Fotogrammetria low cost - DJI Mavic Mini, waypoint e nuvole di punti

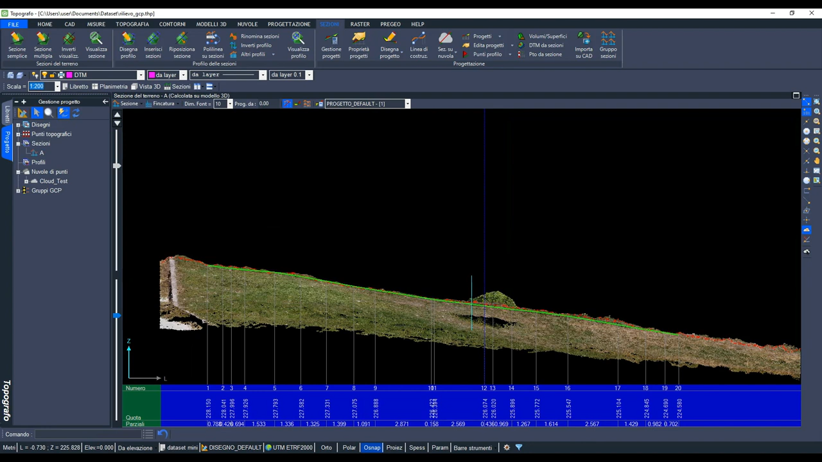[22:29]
arricchire la mia sezione della nuvola di punti che c'è dietro potendone gestire anche quella che è la la profondità di sezione quindi questo per creare lavorati che siano
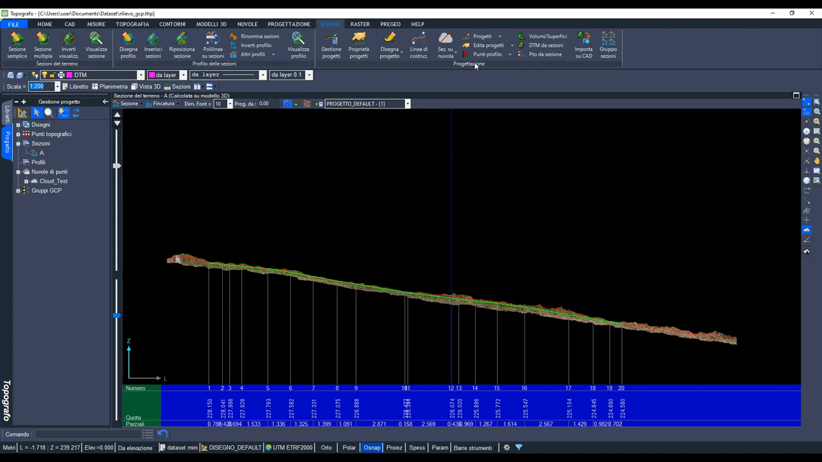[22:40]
molto molto anche di impatto per la clientela finale e la posso per esempio portare
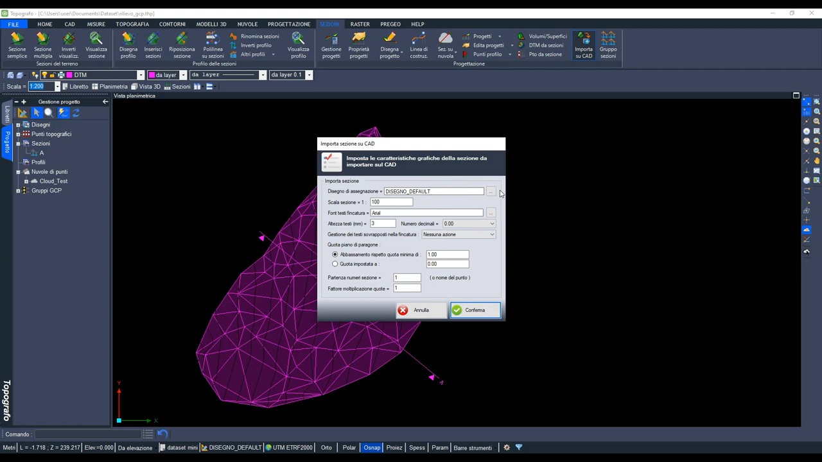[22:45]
sul CAD quindi gli do l'origine della sezione questo qui e vado a inserire quella che è la mia
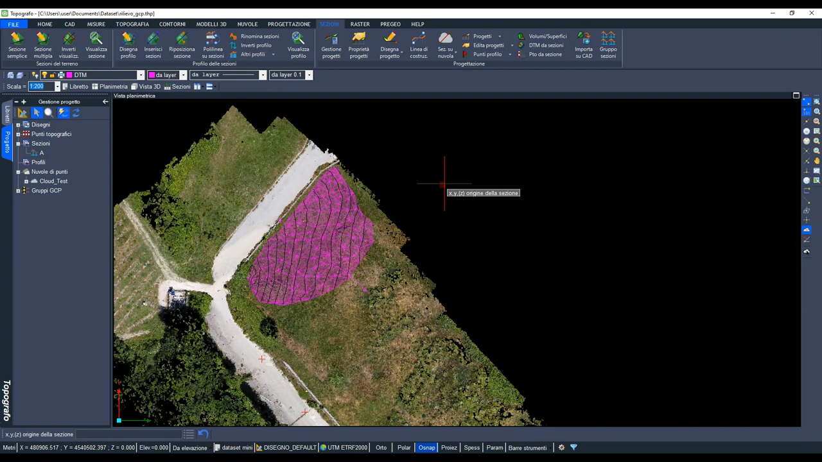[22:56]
sezione eccola qui posso anche tirare dentro l'ortofoto che verrà creata dietro ecco questo è un po' diciamo il lavoro che è
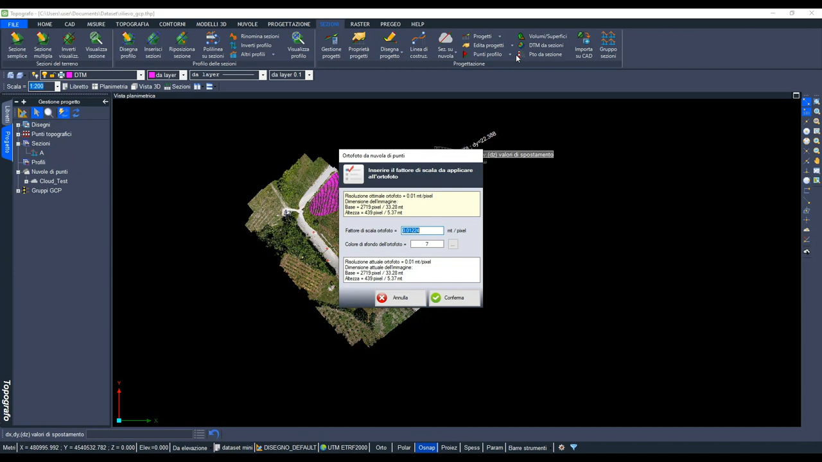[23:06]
possibile fare con topografo e web ODM
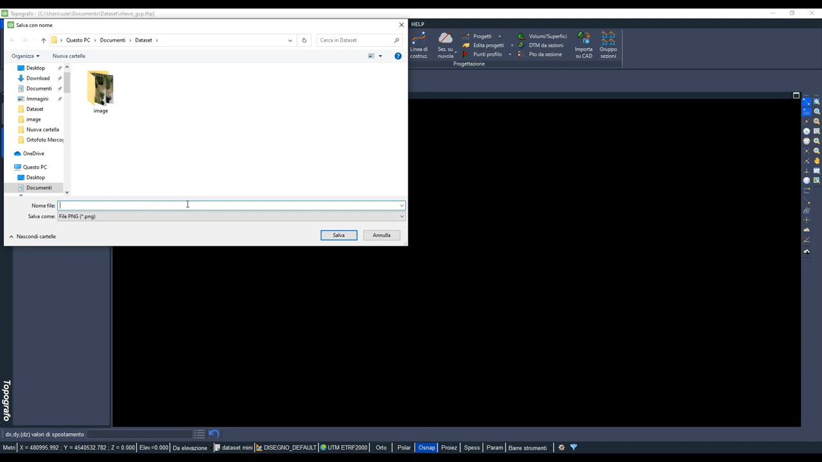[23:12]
per per la fotogrammetria diamo nome a questa ortofoto eccola
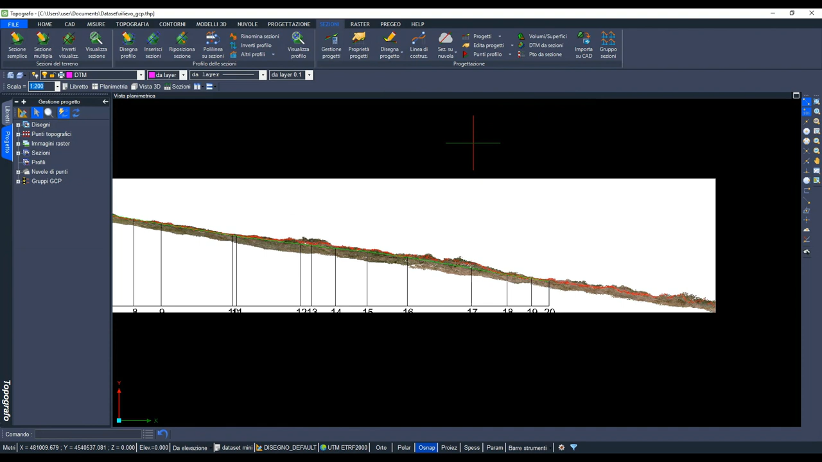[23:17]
qui vedo bianco ma ovviamente se qui